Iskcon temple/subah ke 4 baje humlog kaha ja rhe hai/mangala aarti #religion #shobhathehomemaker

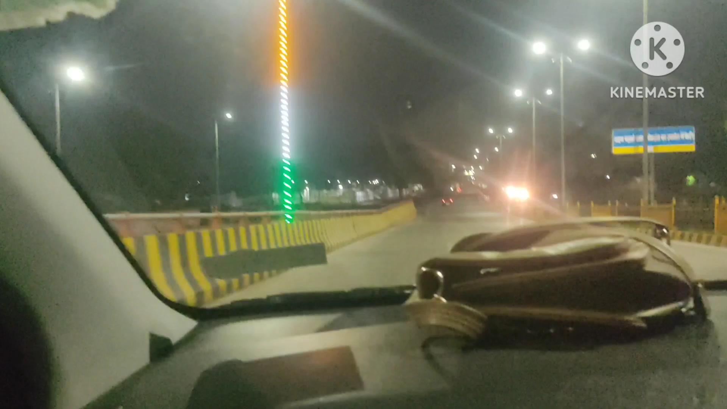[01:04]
तो यह सामने रोड देखिए हैं किता शान्थ है, अभी दिन में तो दिन में काड़ी चला लाएं इतना मुश्किल होता है यहां पे ट्राफिक की वज़़़़़़़ज़़़़़़से, अब हम तो सोच रही हैं।